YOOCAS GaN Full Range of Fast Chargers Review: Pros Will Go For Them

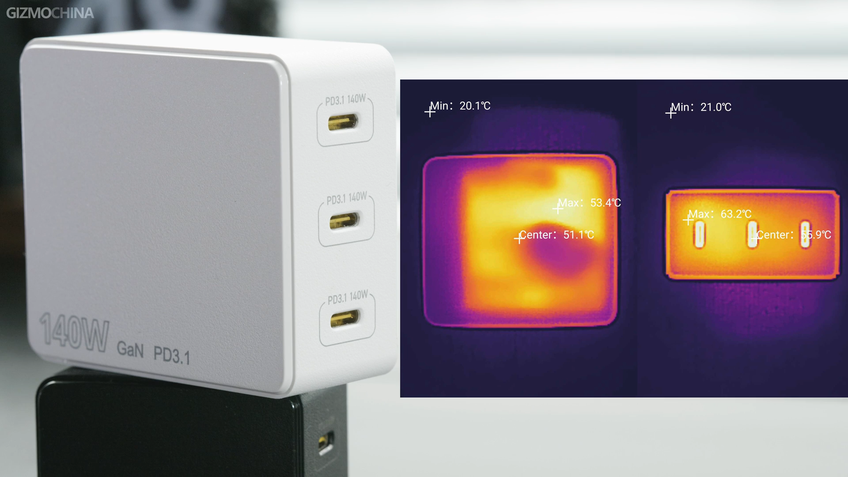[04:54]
Similarly, I tested the temperature of the 140 watt charger with the full output and it was also in a very good state.